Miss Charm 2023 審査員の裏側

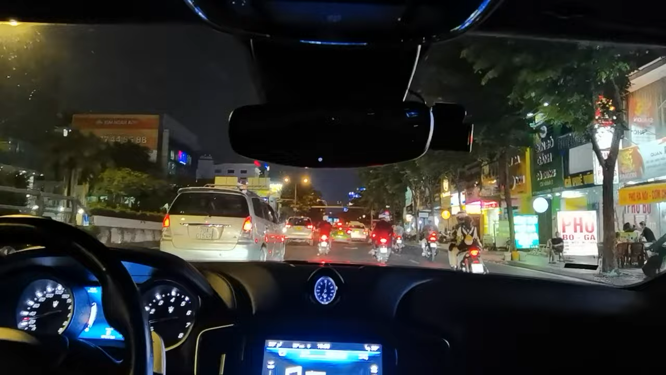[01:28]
いやー、バイクがいっぱい結構危険だね。